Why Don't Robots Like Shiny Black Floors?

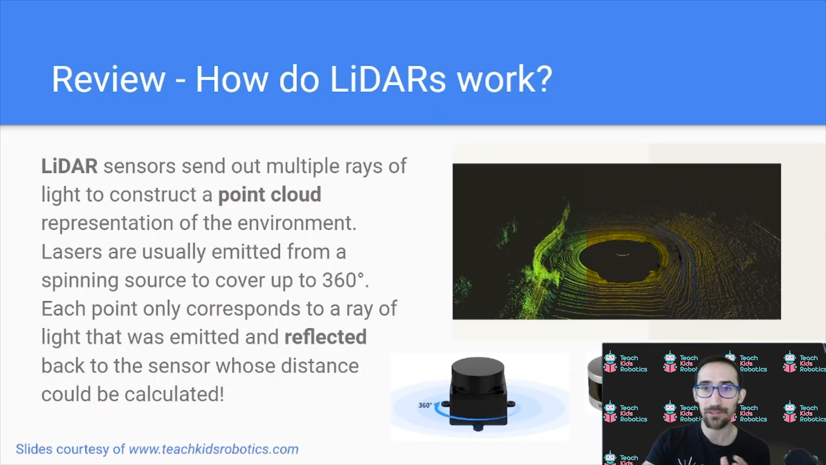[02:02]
And we can see that in the example on my left here, where we see the spinning LiDAR and the point cloud and rays being returned from the environment, showing where both the floor is and the walls around it. Here's an example of a LiDAR point cloud visualization, whose reflections clearly represent an indoor environment with chairs and shelves. We can see the chair here on the right side of the image, and the chair is made up of these individual points,
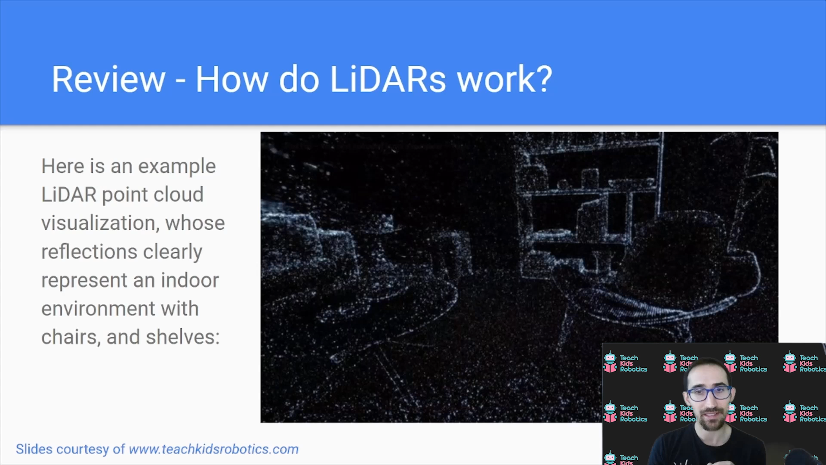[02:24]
these individual light rays that the LiDAR had sent out and that successfully reflected and returned back to the LiDAR.
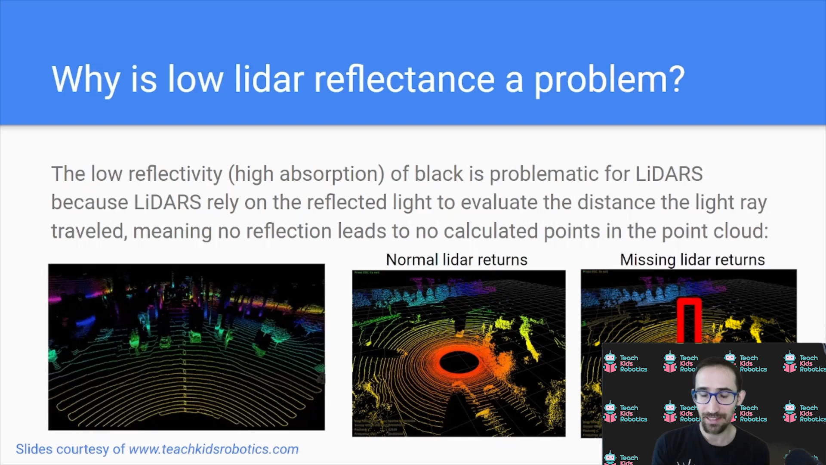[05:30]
not having any returned rays from a piece of our environment. And we can see how that's a problem because not knowing what's there can impact the robot's ability to operate successfully. So, returning to our original question, why don't robots like shiny black floors?